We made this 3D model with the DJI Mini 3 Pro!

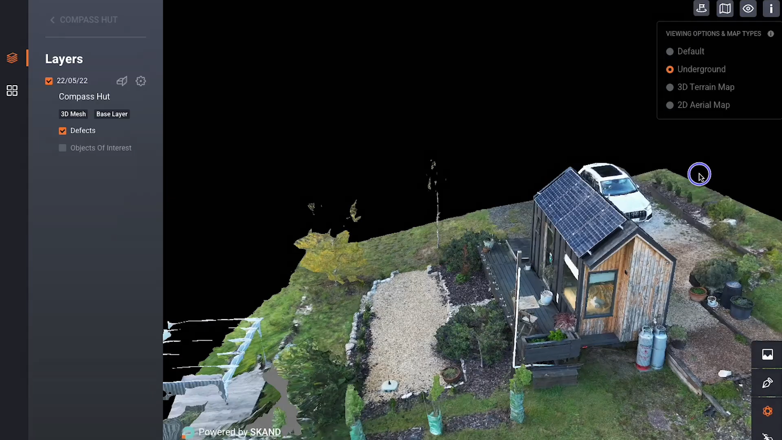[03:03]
Now whilst this isn't the greatest of all models and to do this properly you'd probably need a bigger drone, a P1 or something similar in quality, it still came out pretty good as you can see.
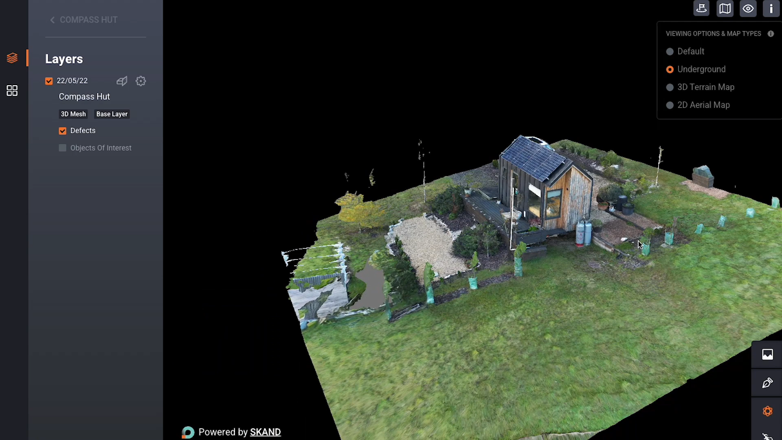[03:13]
Now creating a 3D model or a digital twin is something that is done using a process called photogrammetry.
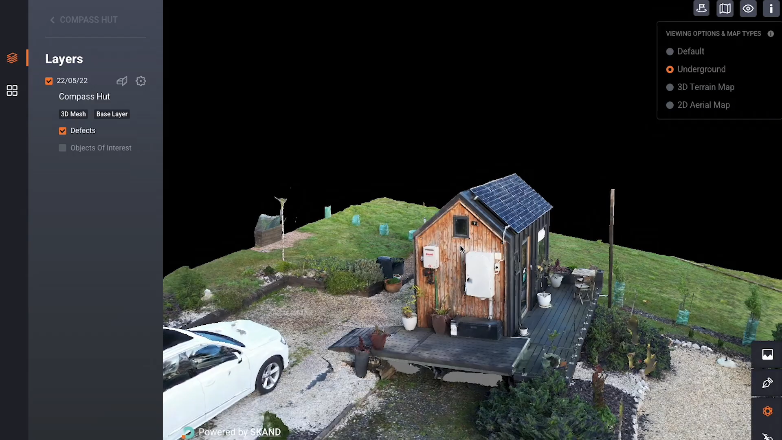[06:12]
Now we were actually blown away. For this little drone, it wasn't bad at all.
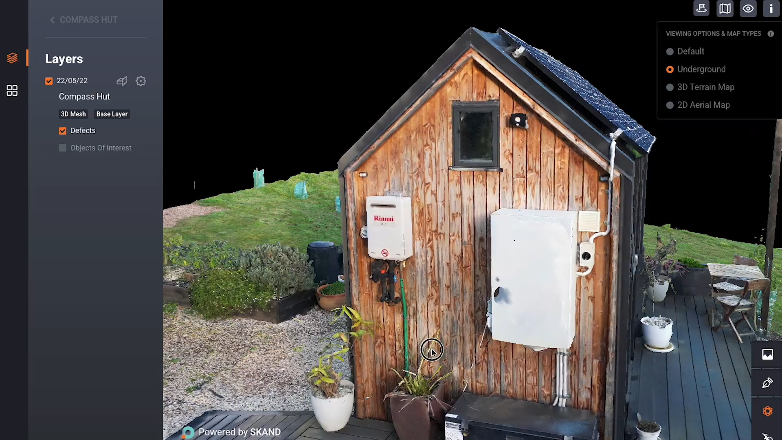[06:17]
Now when you get close to the detail, you can tell it's not that amazing but it's still usable to a degree especially if you just want to do basic measurements or you want to see what it looks like in 3D, it's perfect for that.